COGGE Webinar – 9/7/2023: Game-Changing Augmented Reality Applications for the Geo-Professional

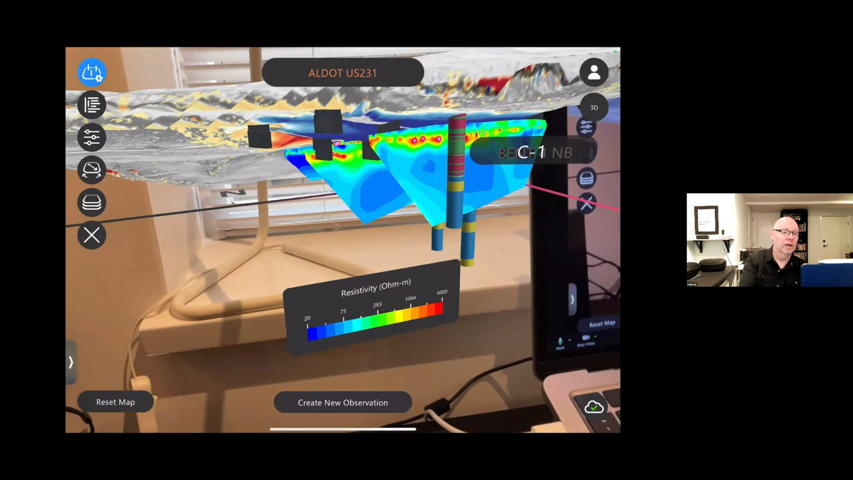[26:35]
So, uh, we can see here, there's the resistivity, uh, that we were, Ben was referring to, uh, earlier.
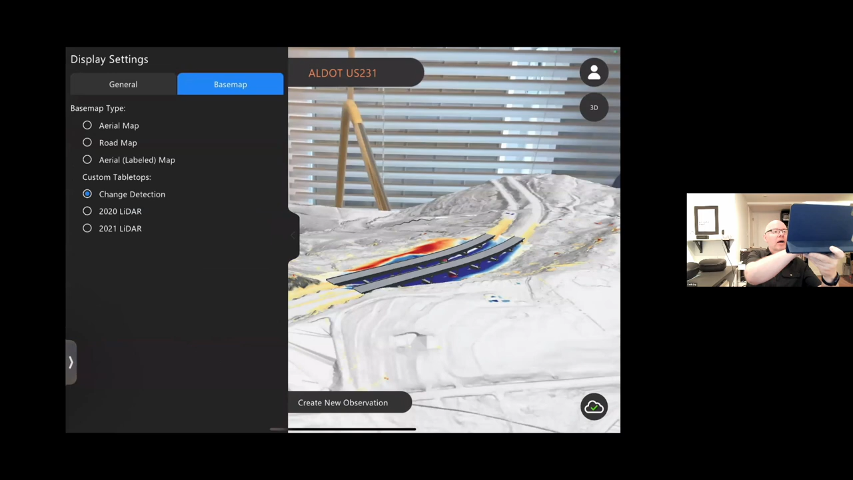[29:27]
I can go to some LIDAR, uh, that was taken in 2020,
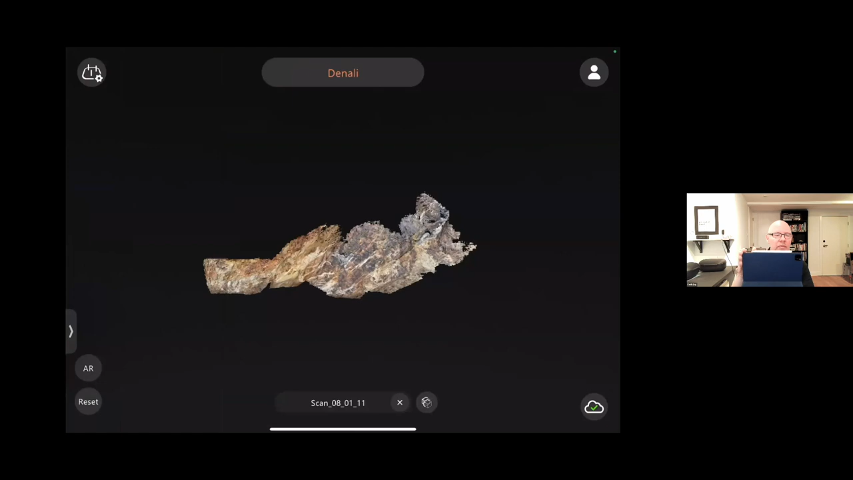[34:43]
This is an iPad Pro, uh, similar with the iPhone Pro. You may or may not be familiar with this, but they actually have LiDAR scanners, uh, built into them.
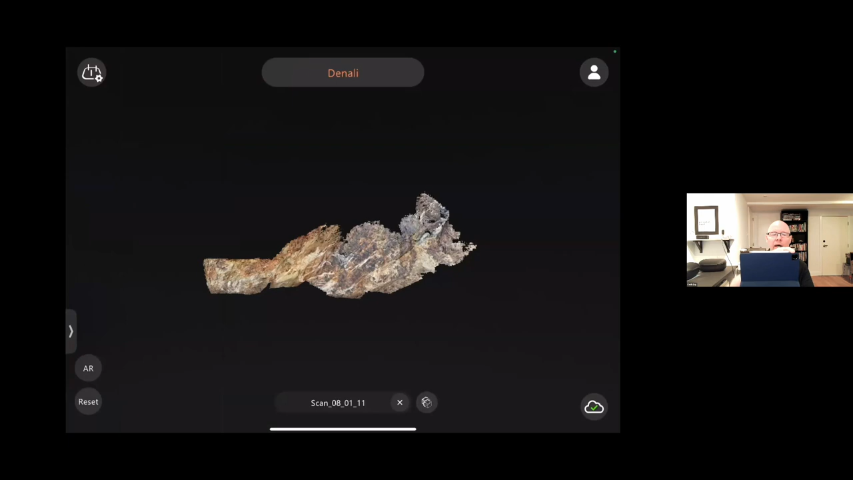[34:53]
Uh, and so the, the Apple, uh, iPhone and iPad Pros can actually take 3D scans using the built-in LiDAR scanner. Um, the Cleario software that I'm demonstrating to you now, uh, takes advantage of that and actually allows you to create these three-dimensional scans. And so what's happening is for this particular project, because it's in a national park, um, the blasting that they're doing, they, it needs to be, uh, when it's done, it needs to look like natural rock. It can't look like a blasted zone.
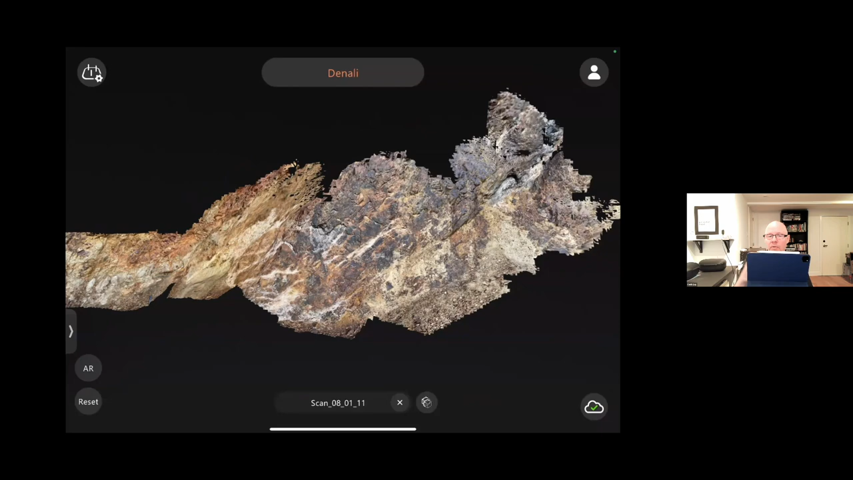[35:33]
So they're able to actually take scans before and after and do comparisons after the project to show the, uh, the various stakeholders, uh, the results of, of the construction work. And so this 3D scan was literally taken by pressing a button by moving the device in front of the area.
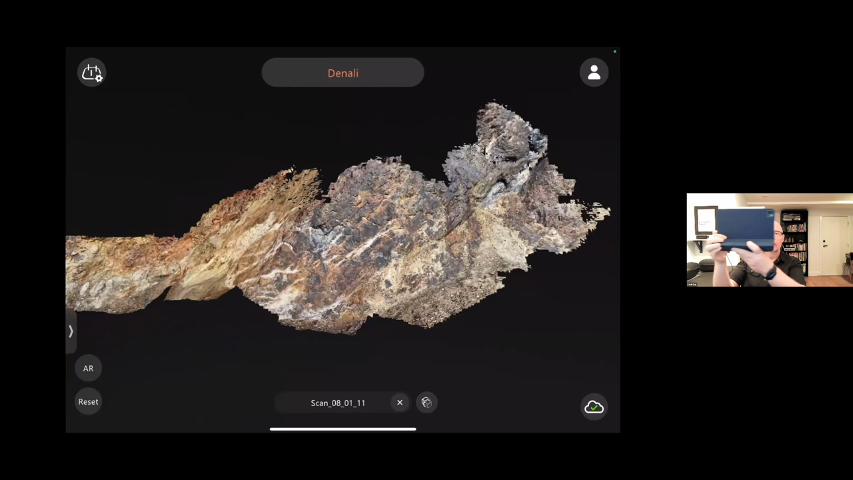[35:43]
And literally in a minute or two, uh, we have a three-dimensional scan of that area.
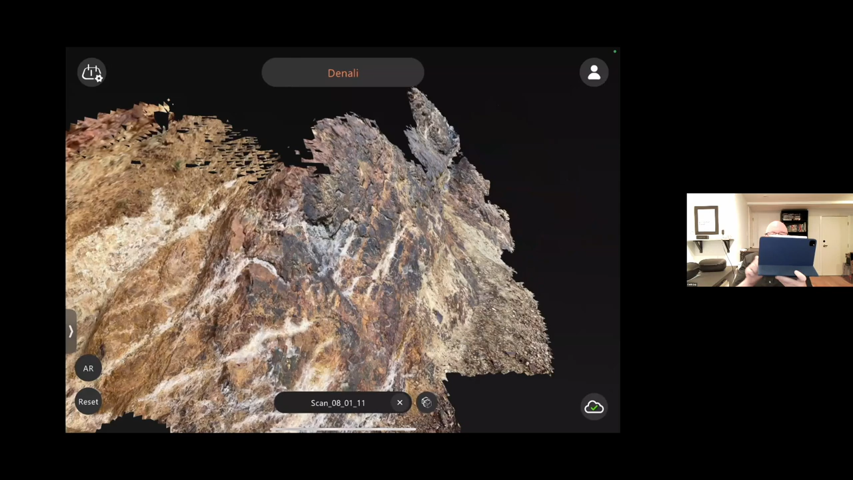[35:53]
And again, I can go into AR mode and actually float that in front of me and I can go to one-to-one scale.
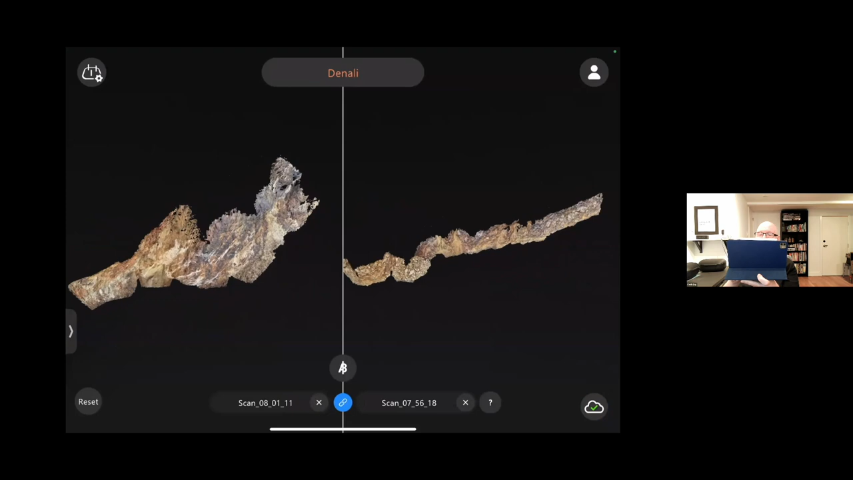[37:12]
So this doesn't really make sense, but later on after the project's been done and they re-scan the same area after the blasting and excavation has been complete, they can compare side by side the before and after scans to kind of see what has changed, uh, on that site.
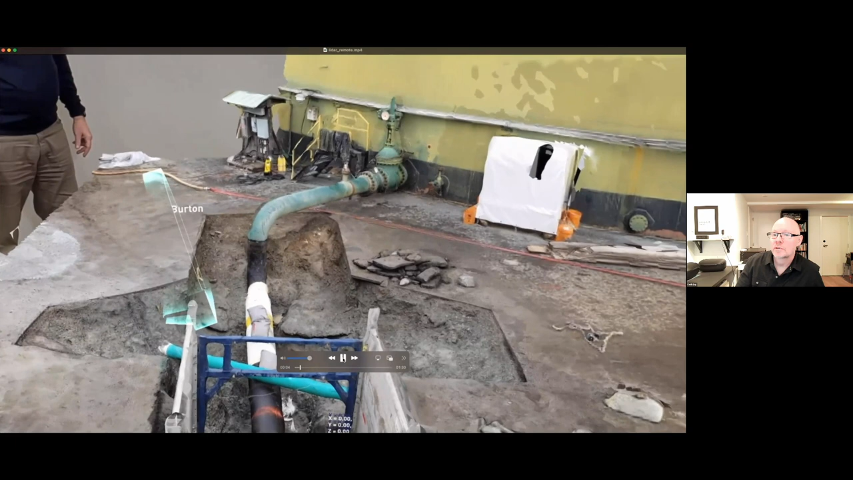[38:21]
uh, and this is actually a LiDAR scan, uh, or sorry, a photogrammetry scan, my apologies, uh, of a project site.
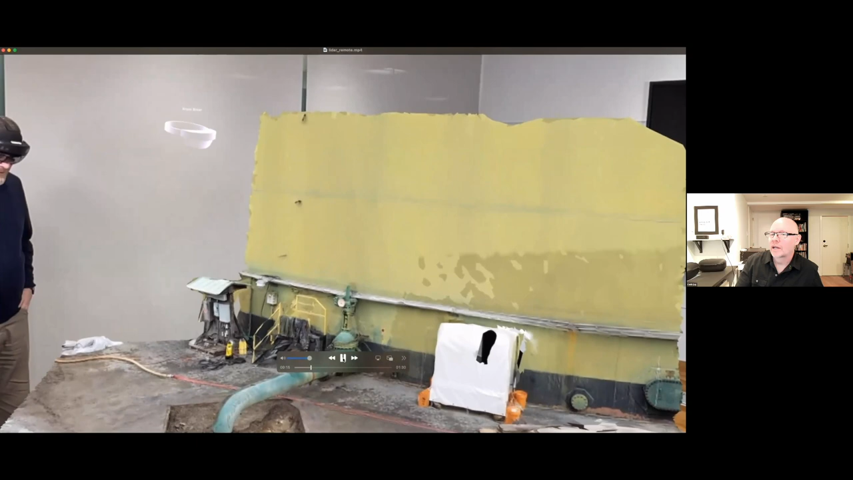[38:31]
And we're actually seeing an example of, um, people, this is being projected as a three-dimensional hologram in the boardroom. And you see the people are wearing the headsets there.